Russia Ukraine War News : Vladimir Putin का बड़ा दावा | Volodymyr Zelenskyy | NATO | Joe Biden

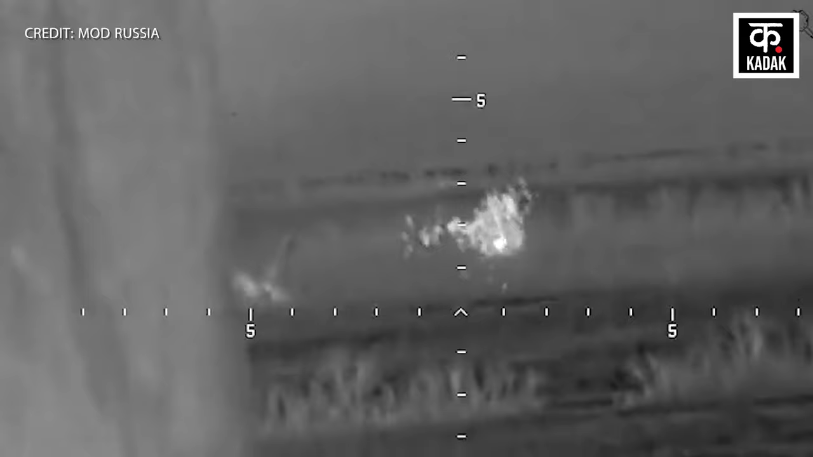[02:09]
एक धमाका होता है और इसके बाद रूसी सेना फिर से एक एंटी टैंक
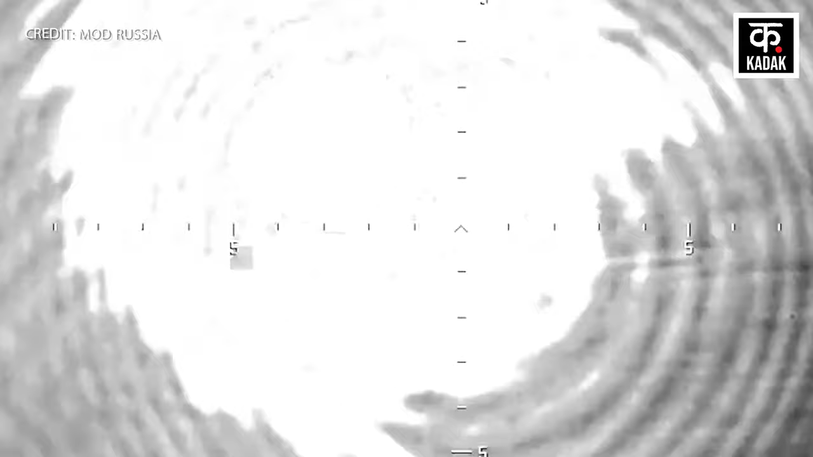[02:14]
मिसाइल फायर करती है जिसमें दोबारा धमाका होता है और ये हमले किसी और पर नहीं बलकि अबराहम टैंक पर होते है